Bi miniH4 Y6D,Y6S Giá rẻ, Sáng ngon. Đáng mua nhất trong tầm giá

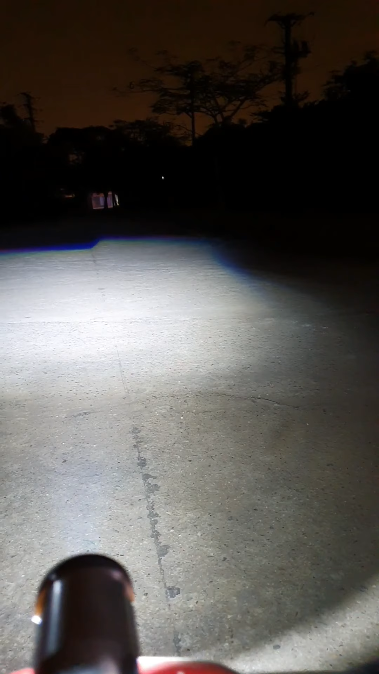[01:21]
Ok không? Độ đậm nhạt, độ rộng, độ đều Rất là ổn, đúng không?
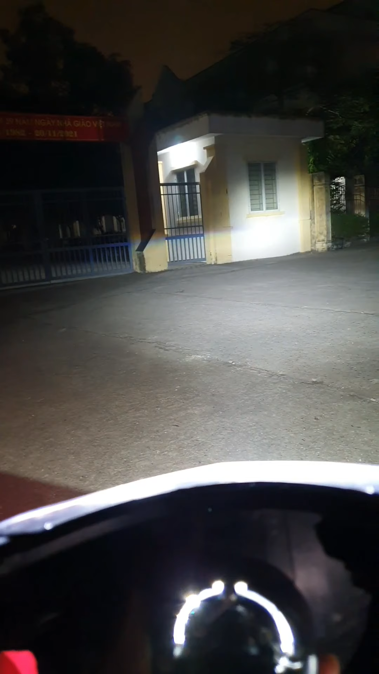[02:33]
Trong những cái dòng bimini h4 mình thấy pha của i6 Đây là thuộc tốp là nhất nhì rồi đấy Trên máy quay thì sẽ thấy nó hơi mờ Hơi mờ là vì là cốt của nó nó rất là đậm rồi Nhưng với thực tế thì trong dòng bimini h4 nó đứng tốt nhất nhì Rất khó có thể có loại khác có pha đậm hơn nó đấy Đó, sẽ niệm quan trái qua phải một chút nhá